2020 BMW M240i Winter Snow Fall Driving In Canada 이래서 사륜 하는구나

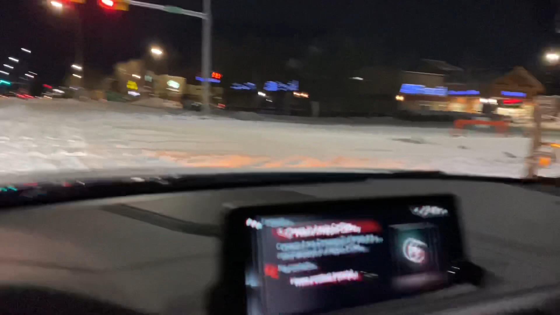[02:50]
it's in the red light right now look at the bus right here bus has been stopped since this morning and still stopping right here same spot
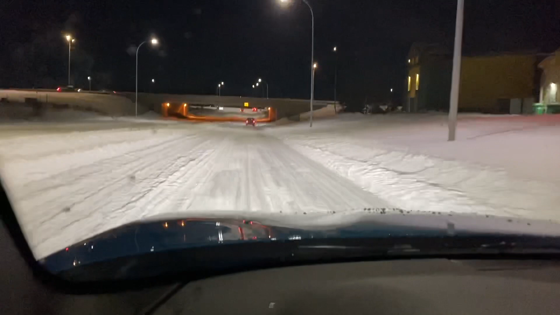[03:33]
I have to go back to highway number two highway not too shabby not too shabby all right guys thank you very much hello I'm almost on my way to home look at how much snow still